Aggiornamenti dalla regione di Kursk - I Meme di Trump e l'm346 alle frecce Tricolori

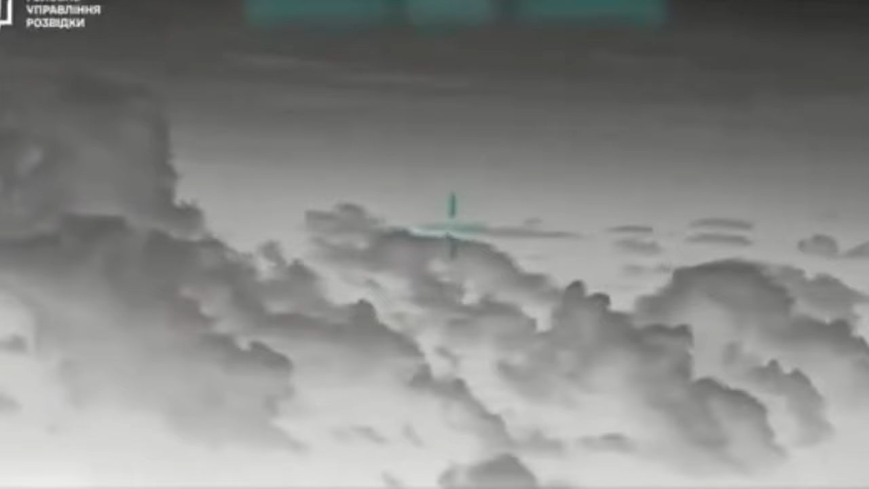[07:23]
sembra da sotto le nuvole c'è da chiedersi a questo punto chi è che sta inquadrando la scena sulle inquadrature al su 30 sembrano esserci
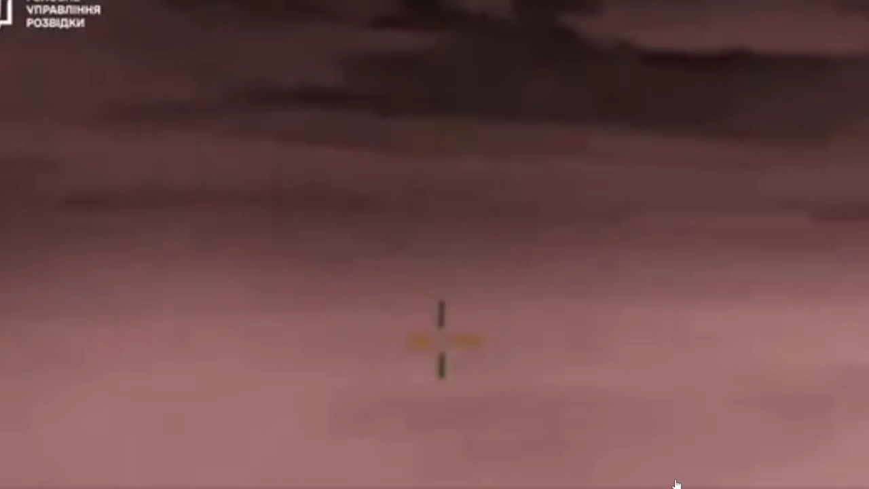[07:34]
almeno due punti di vista la mia idea personale prendetela per quello che vale è che da sopra le nuvole
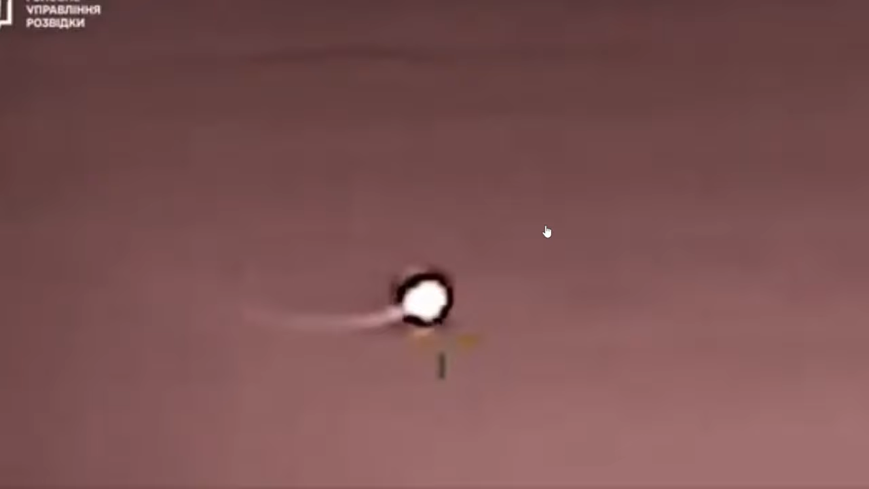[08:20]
simile proprio a quello che si vede in queste immagini
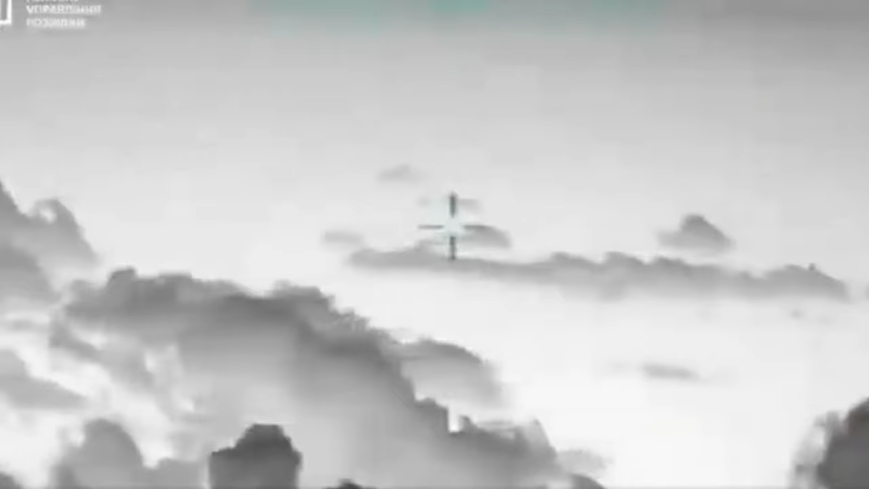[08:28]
da una prospettiva a bassa quota sono termiche e potrebbero